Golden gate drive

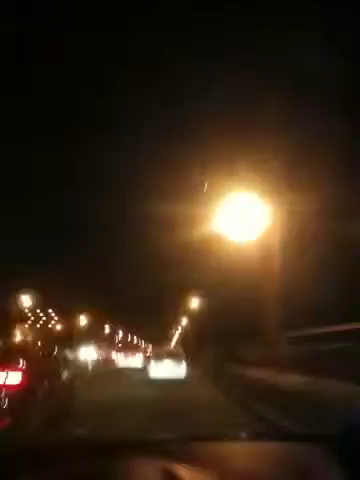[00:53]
from the Golden Gate Bridge at the San Francisco Bay. Obviously, it's rather dark, but we are north on the Golden Gate Bridge.